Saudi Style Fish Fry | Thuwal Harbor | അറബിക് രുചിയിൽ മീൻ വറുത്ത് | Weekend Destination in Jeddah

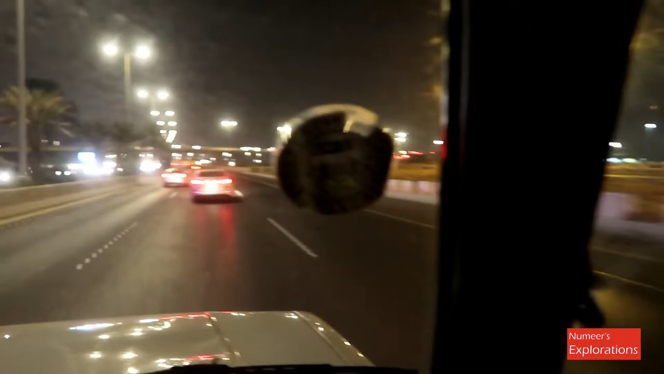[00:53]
ഇപ്പോൾ സമയം ഏകദേശം രാത്രി 9 മണി. ഞങ്ങൾ ജിദ്ദ മദീന ഹൈവേയിൽ യാത്ര ചെയ്തുകൊണ്ടിരിക്കുകയാണ്.
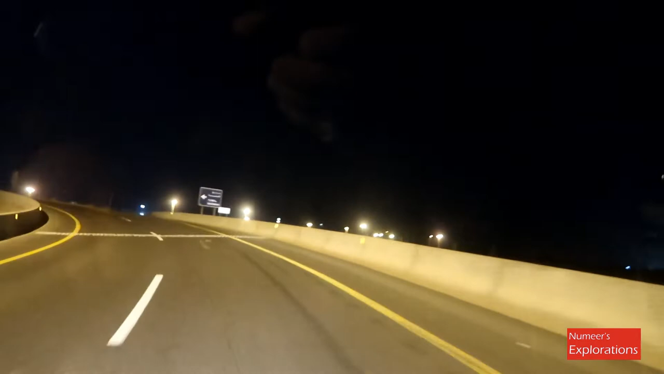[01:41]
ഞങ്ങളിപ്പോൾ ജിദ്ദ മദീന ഹൈവേയിൽ നിന്ന് തൂവലിലേക്കുള്ള റോഡിലേക്ക് ഡൈവേർട്ട് ചെയ്തു. ഇവിടെ നിന്ന് ഏകദേശം 1 കിലോമീറ്റർ ആണ് തൂവലിലേക്കുള്ളത്.
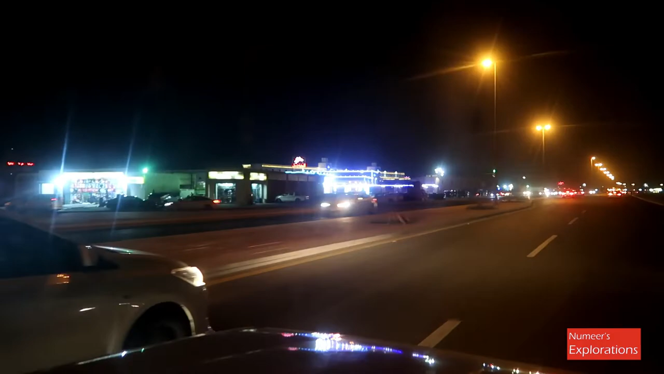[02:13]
റെസ്റ്റോറൻറ്റുകളും ഈ പറഞ്ഞ ഫ്രഷ് ഫിഷ് പിടിച്ച് ഗ്രിൽ ചെയ്ത് കൊടുക്കുന്ന സ്ഥലമാണ്.